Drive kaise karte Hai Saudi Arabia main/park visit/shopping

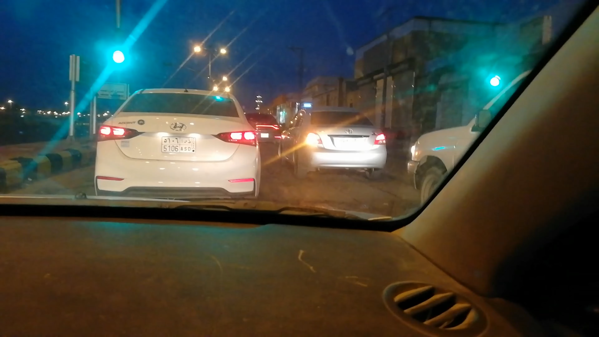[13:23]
फर्स्ट ट्राक पर हूँ यह देखिए यहां से यूटन ले रहा हूँ मैं इंडिकेटर भी आप देख सकते हैं लेफ्ट का आन है
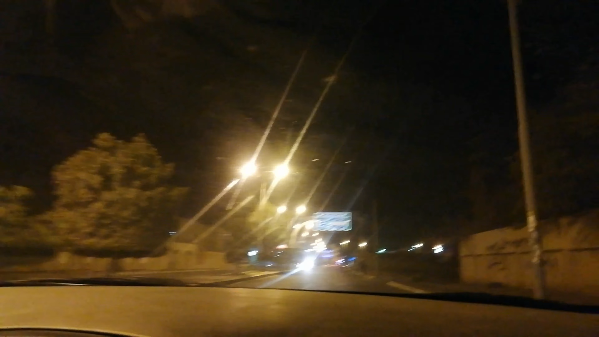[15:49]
शापिंग हम कर चुके हैं अभी वापस हो रहे हैं हम घर की तरफ यह देखिए सिगनल से अभी मैं रैट रैट ले रहा हूं जब हम रैट
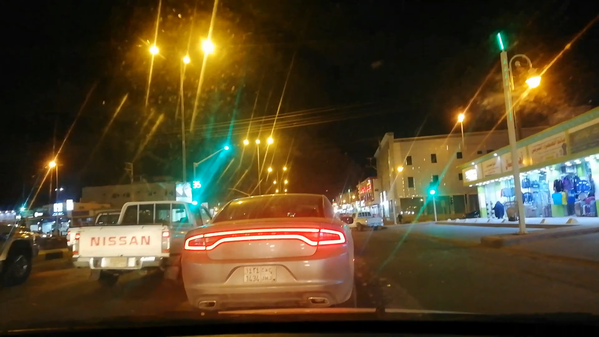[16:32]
हालंके यहां पर रेट सड़ पर अभी जगे थी लेकिन मैं नेट हरने की वज़े यह थी कि मुझे सीधे जाना है अक्सर यह कार्नर वाली ट्रैक से रेट टन होते हैं जैसा कि आप रेट पर रेख देख सकते हैं सब्रोड गई अभी यह देखे सीधे जा रहा हूं मैं मेरे घर की और